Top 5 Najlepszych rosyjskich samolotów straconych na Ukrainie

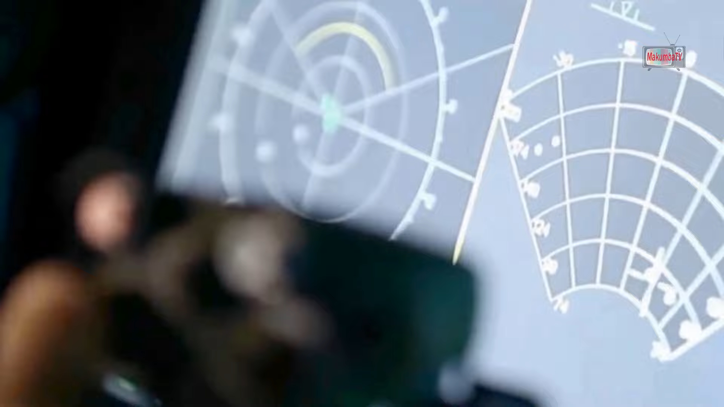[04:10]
odległości do 400 km i jednocześnie śledzić do czterech celów naziemnych lub do 30 celów powietrznych, a osiem z nich atakować jednocześnie.
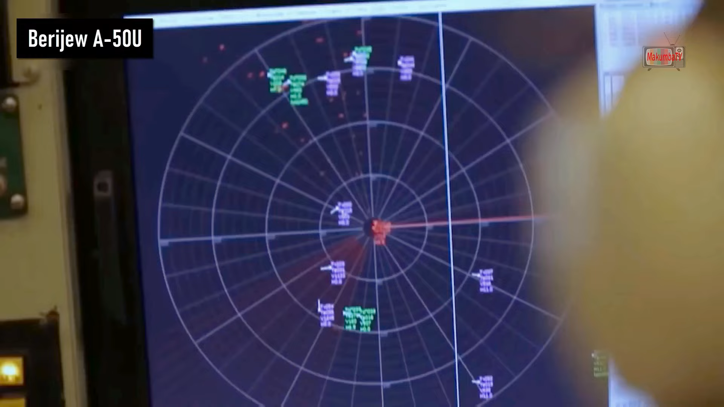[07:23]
km i cele naziemne z odległości do 300 km,